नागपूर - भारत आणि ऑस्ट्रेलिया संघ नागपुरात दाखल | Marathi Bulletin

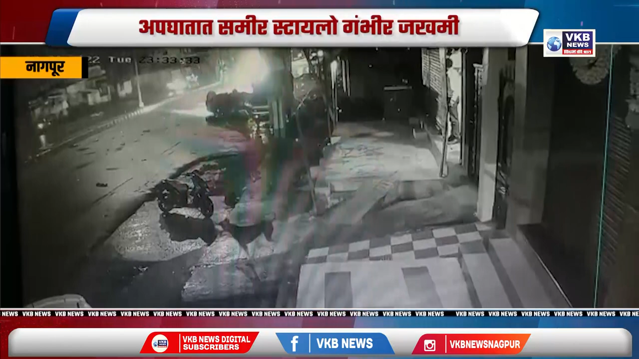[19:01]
इव्रगती मदे असलेली ही कार पहिलेंदा रस्तय चा दुभाजे कावर उभ्या असलेला वीजे चा खंबयला धड़कली आणि त्यान अंतर हवेत उड़त जाउं पल्टी जहलाने दिसता है